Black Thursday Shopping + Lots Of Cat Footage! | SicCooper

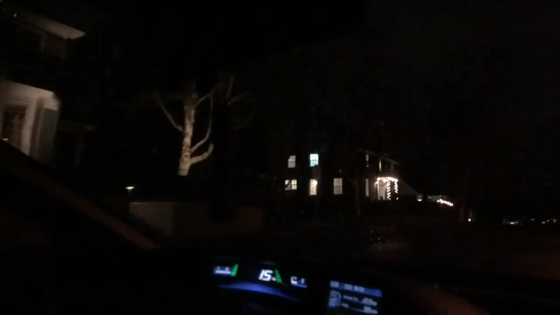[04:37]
that house though these are such nice houses right here